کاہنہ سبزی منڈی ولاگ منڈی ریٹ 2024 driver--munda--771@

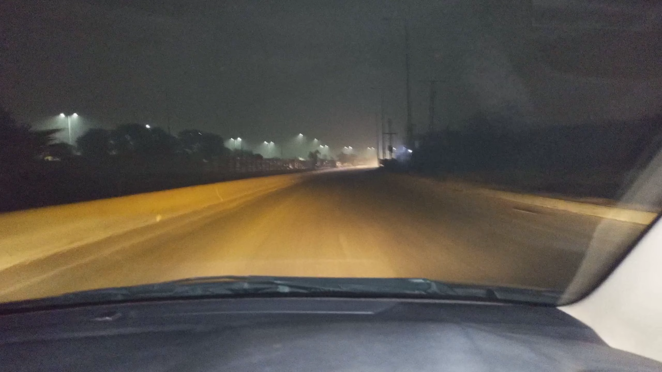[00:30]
یہ اب ہم رنگ روڈ چڑھنے لگے ہیں رنگ روڈ چڑھ کے تو ہم جائیں گے کانہ منڈی وہاں کی ریٹ کی اپ ڈیٹ ویڈا آپ لوگوں کو بتاؤں گا جو بھی ریٹس ہوں گے اور پلیز میرے چینل کو سبسکرائب کریں لائک کریں اور بھائی سارے پیارے پیارے کومنٹ کریں میں منڈی پہنچ کے آپ لوگوں کو ویڈیو دوبارہ سٹارٹ کروں گا پھر وہاں سے